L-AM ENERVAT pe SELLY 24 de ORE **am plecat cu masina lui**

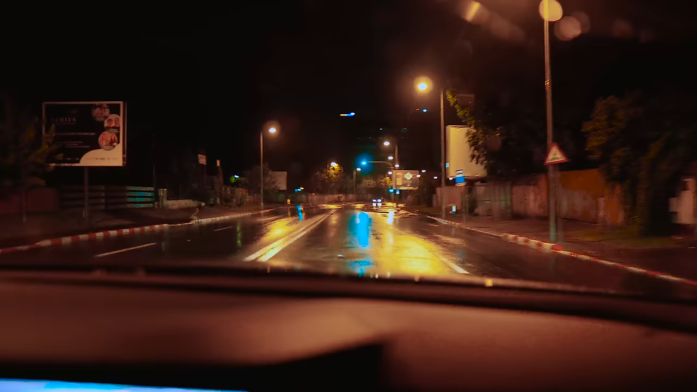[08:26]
Celii frate, daca te uiti la vlog o sa imi para rau Dar masina ta va nota putin astazi In barcuta Scoateti vaslele,
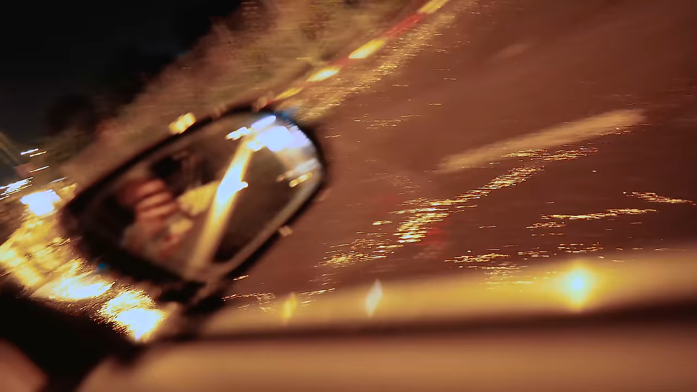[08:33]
baieti Adica uitati-va un pic S-au inundat toate strazile astazi De-a plouat intr-una Si uitati-va si voi, rui
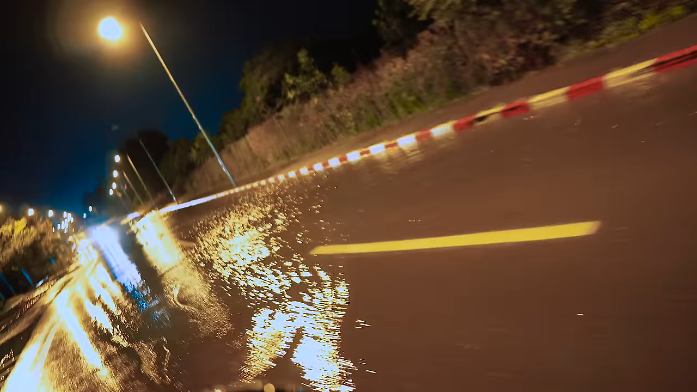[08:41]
Suntem nici nebun in nordul Bucurestiului Si uitati-va cum e, adica Mergi cu avariile puse, adica nu vrati jala, da?
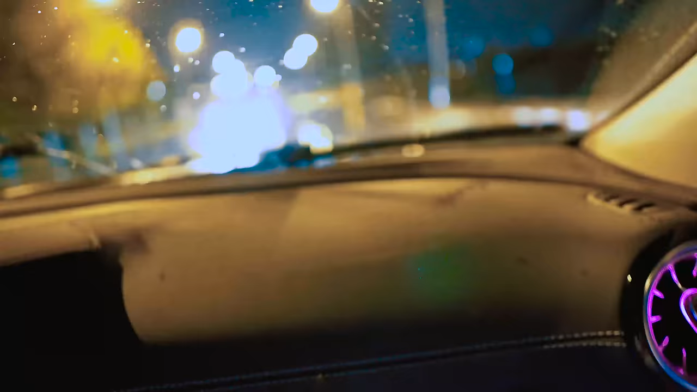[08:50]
Ia, uite aici Bai, ce-i aici, tata, adica Nu se mai vede nimic Am sa va un pic innotam Bai, innotam, adica What the fuck?